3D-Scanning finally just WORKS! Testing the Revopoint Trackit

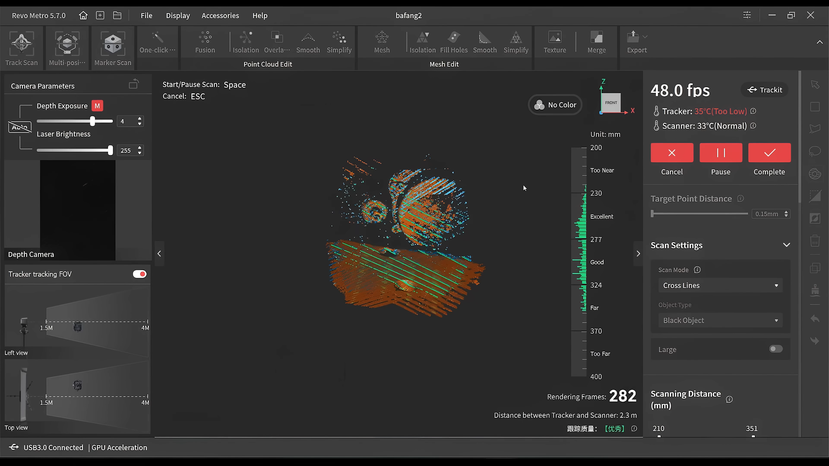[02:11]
While the sensors that capture the shape are pretty good nowadays, even on the cheaper scanners, the tracking is usually their main downfall,
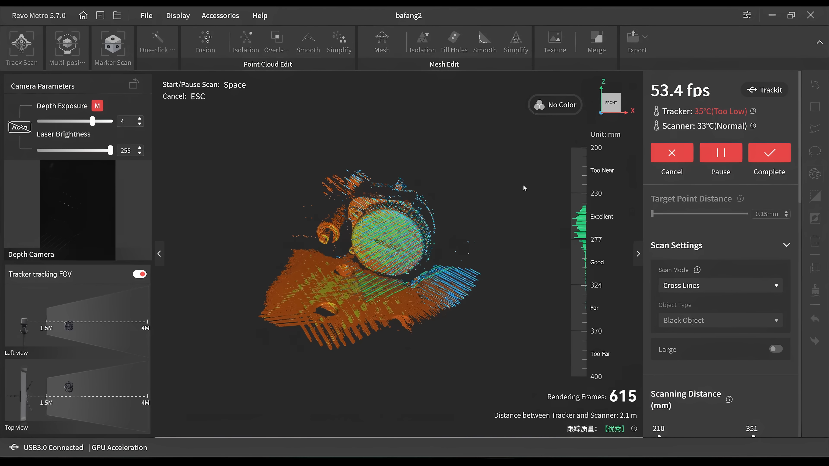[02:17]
and dealing with tracking loss is basically a constant struggle for the user and can make scanning things very tedious.
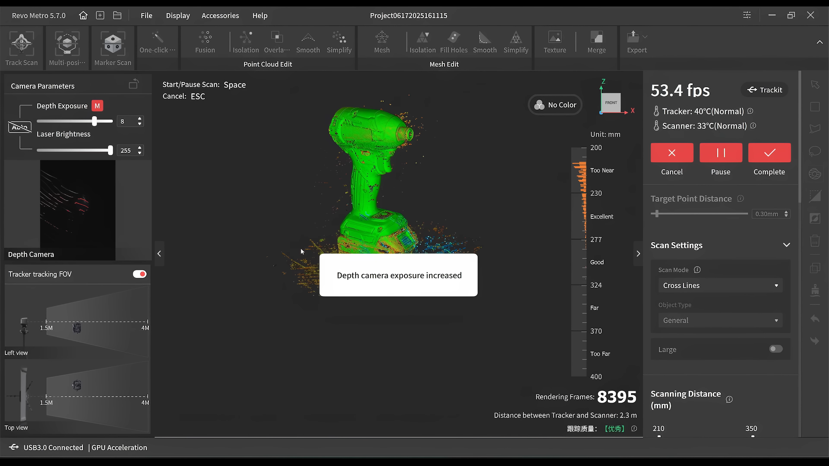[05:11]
I basically just pointed the scanner at it, and went for it, and I was really impressed with how well this works compared to every other scanner I've tried so far,
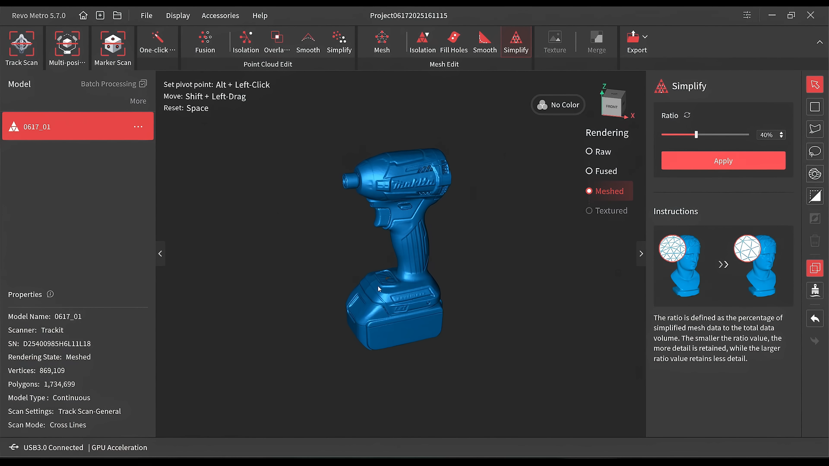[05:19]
because the model that I got out of this was basically perfect.
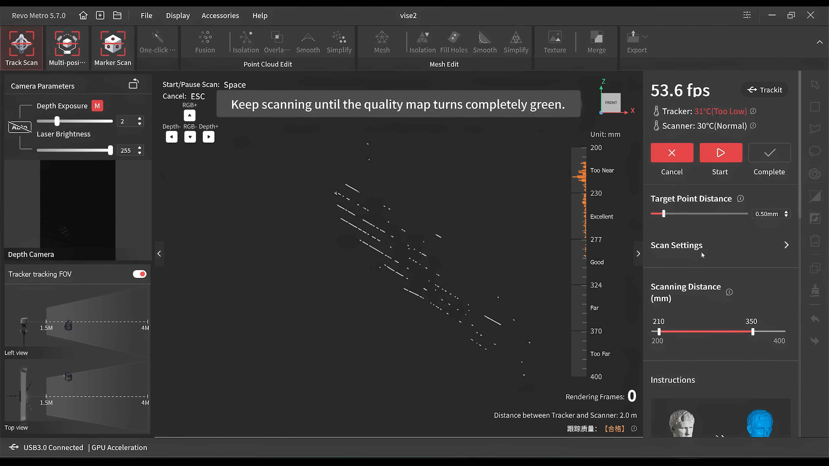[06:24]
and this depends on the size of the object and how much detail you need, and then you just point the scanner at it and start the scan.
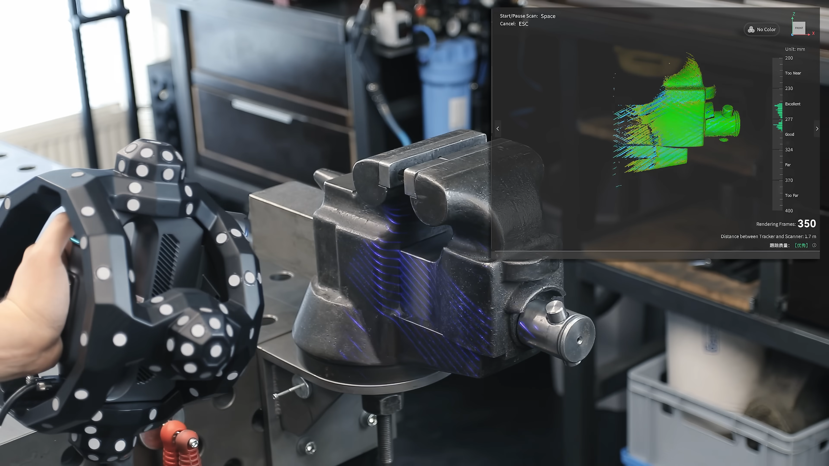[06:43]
Then the bar on the right shows you the optimal scanning distance.
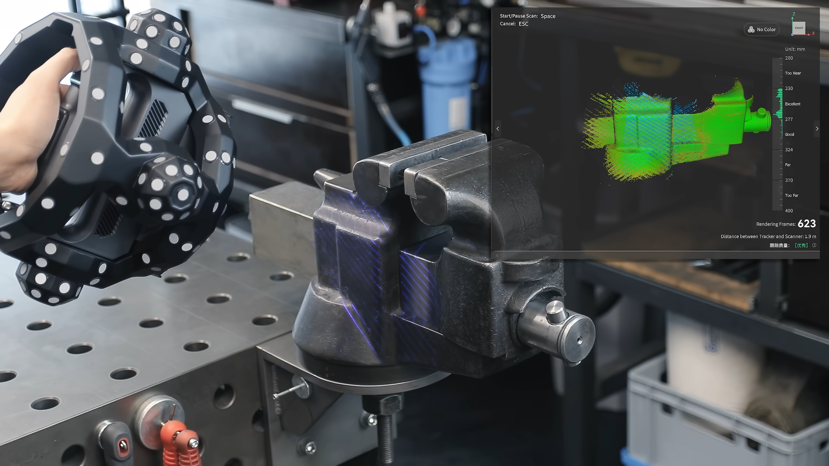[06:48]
It's not a super big deal if you're off by a bit here, and it's basically impossible to keep it at the perfect distance at all times, and that's one of those things you get better at with some practice over time. I'm showing you this entire scan without any cuts, just to drive home that it really does work as well as it looks here.
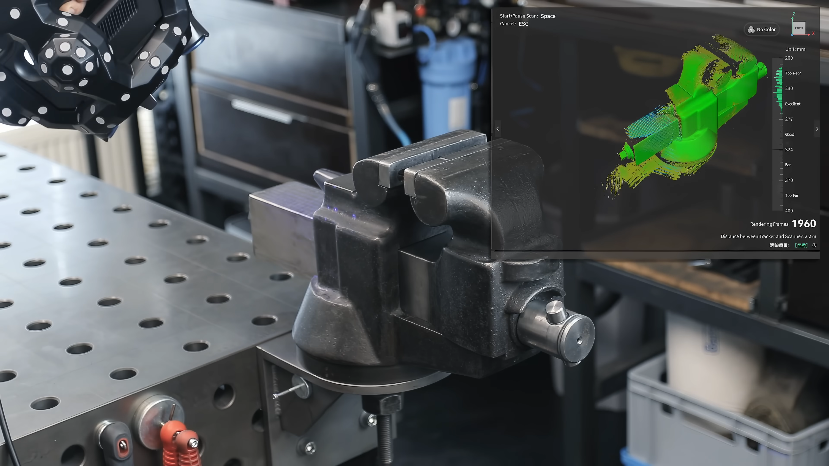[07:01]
You can see the tracking is extremely reliable, and I've never once encountered the issue of having overlapping scanning data after the occasional tracking loss.
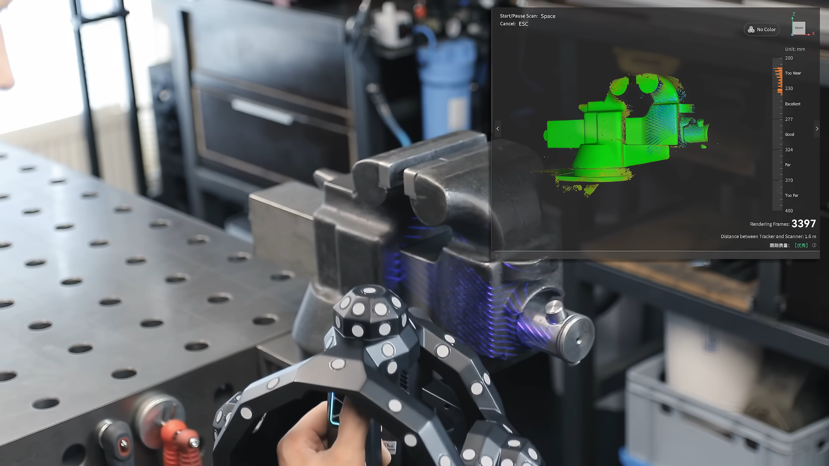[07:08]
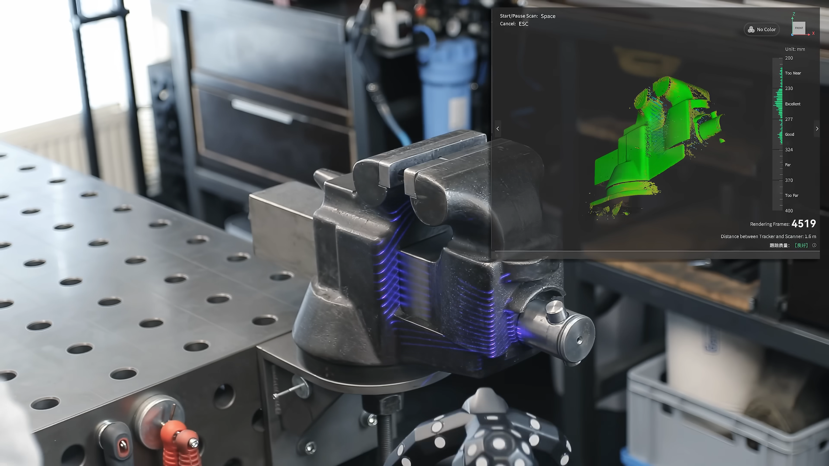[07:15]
Tracking loss can still happen with this system, but it really only does if the tracker can't see enough of the markers on the scanner.
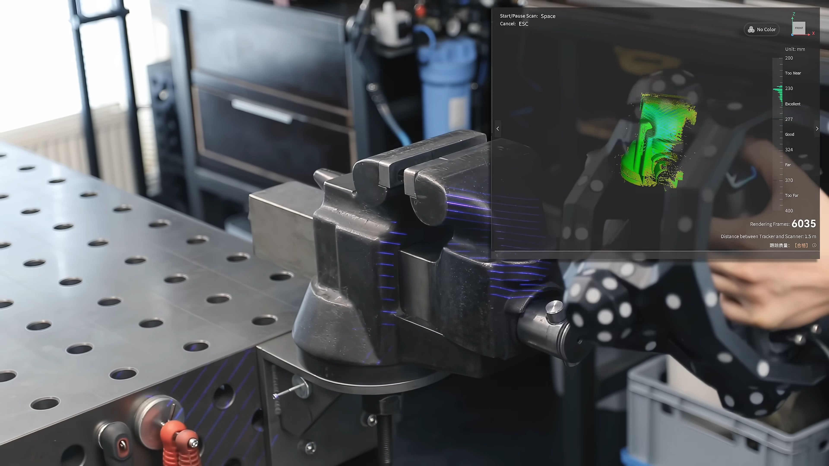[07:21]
This generally happens when either your body is partially or completely blocking the line of sight, or if the scanner is hidden behind the object.
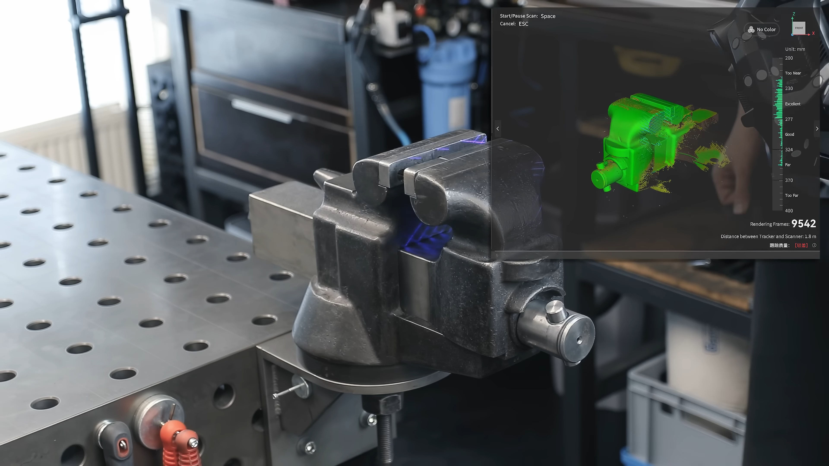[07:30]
The important thing is that even if this does happen and you lose tracking for a few seconds, it's no big deal, because the tracker is very good at immediately and precisely finding its position again as soon as the scanner gets back into view.